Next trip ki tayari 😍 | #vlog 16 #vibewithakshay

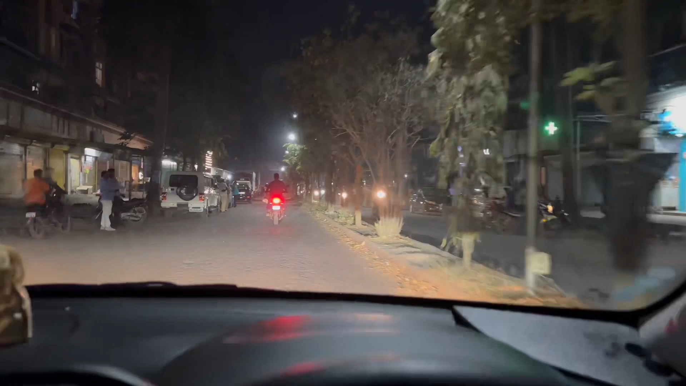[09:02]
Are you watching? There are so many people and so many police.
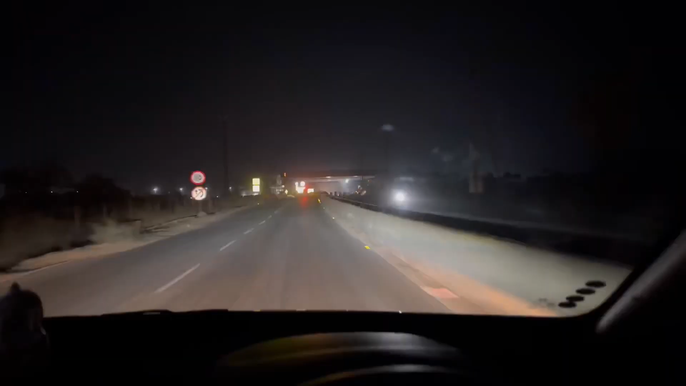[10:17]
so you are watching this bridge
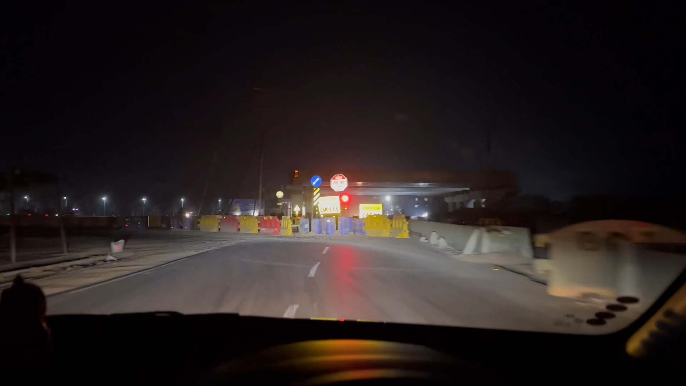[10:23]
this is Mumbai Vododra Express Highway Mumbai to Delhi that is the bridge
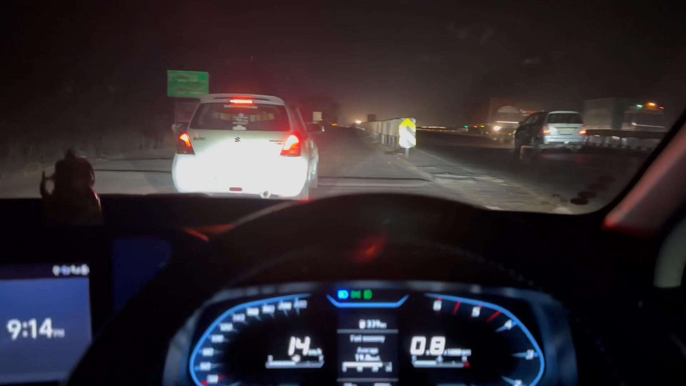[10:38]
you are looking at the bridge
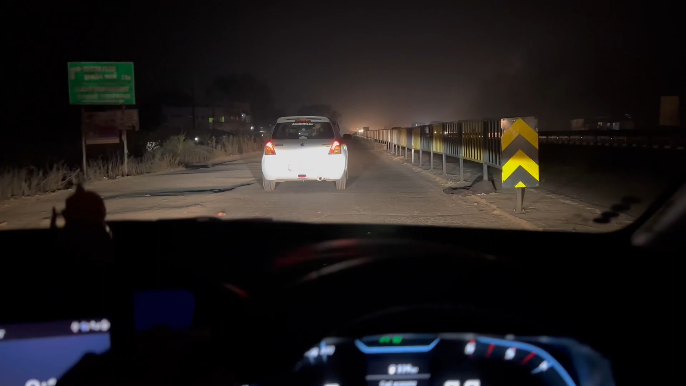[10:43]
at 9.14 I don't know how much it is, but it's very little, in truth.
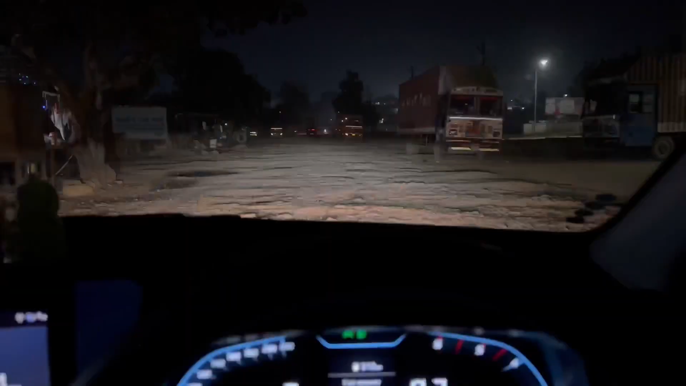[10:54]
This road is very bad. Literally, this is our time. We will fill the diesel here, because we will fill our tank here, I mean, we will fill the tank.